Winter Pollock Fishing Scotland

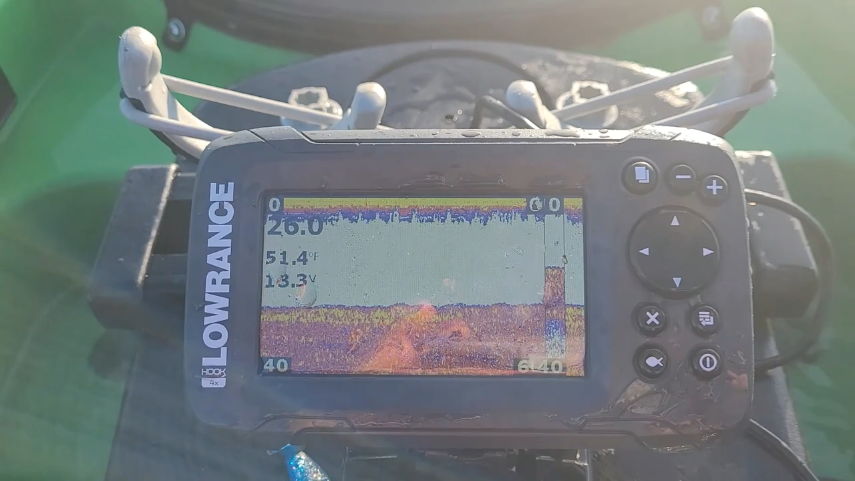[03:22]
On screen: water 51.4°F
Between 28 and 32 feet seems to be the favourable depth today. What depth I got that chunk of that?
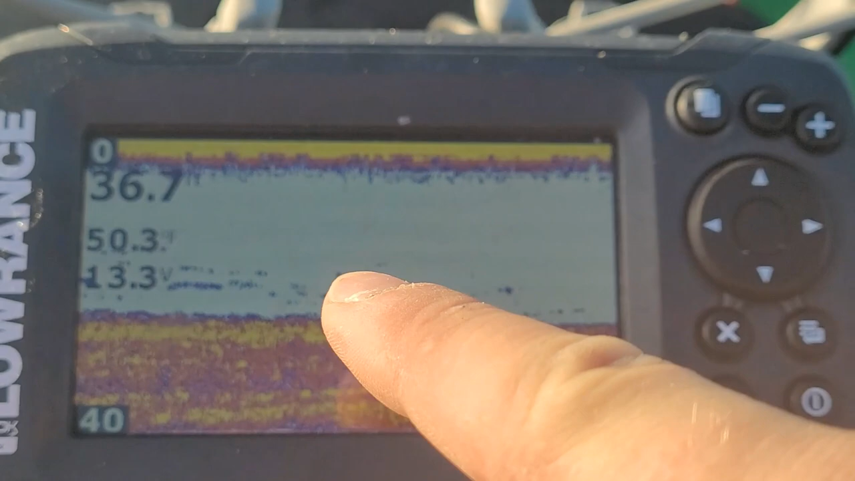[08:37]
So that's the bottom, and then the black marks
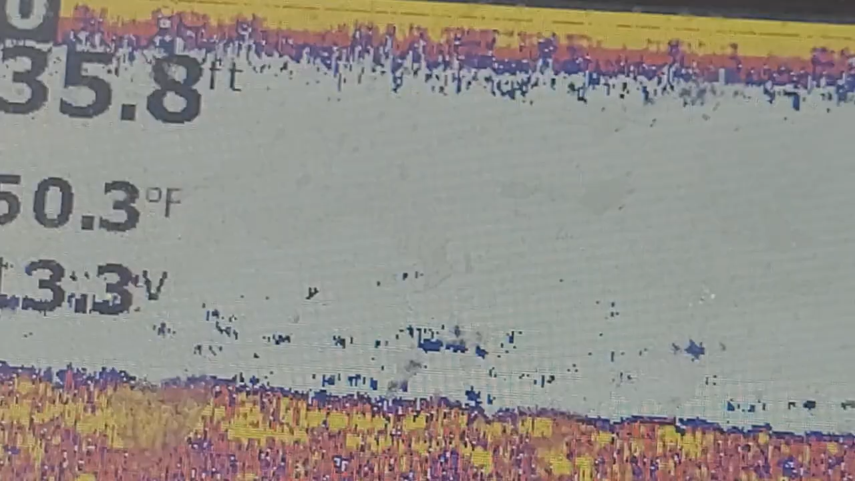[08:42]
On screen: depth 35.8 ft, water 50.3°F
would appear to be fish just off the bottom. The weather is absolutely stunning, and Nick's just lost a really, really big fish.